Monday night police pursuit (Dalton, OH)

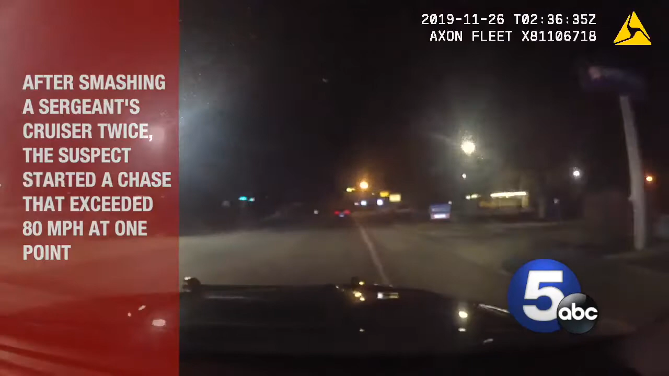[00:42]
Place laying on him, navigation on the back road. Swift bound 90-4. caliber space location.
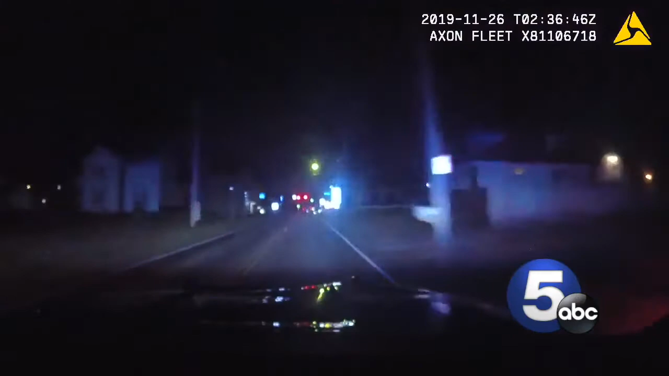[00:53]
kendall three and Și-12 There's barricades at Lincoln Way. He's going to travel around the barricades.
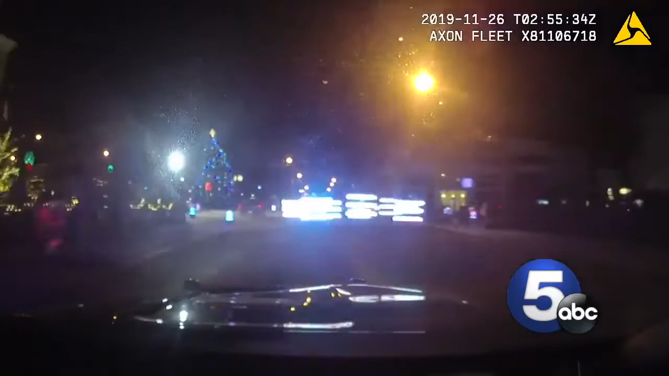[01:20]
Okay, he went around the barricades.
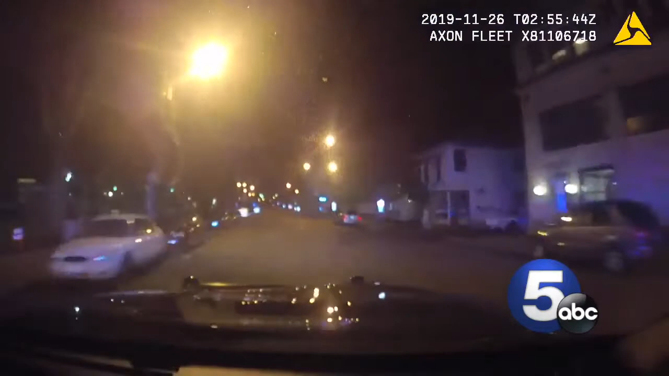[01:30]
There's a stop sign at Tremont and Oak Street. Spikes now to Erie and Nave. We're heading east on Nave. East on Nave. East on Nave.